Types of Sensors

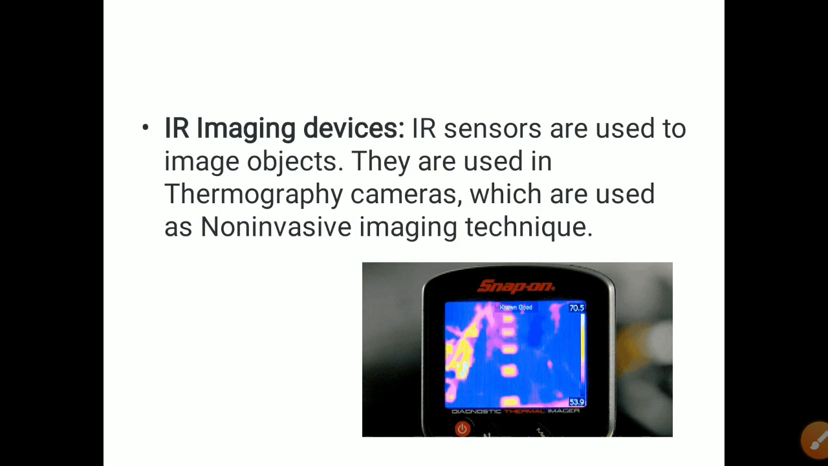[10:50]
With the love of IR sensors. So these are called as thermographic cameras.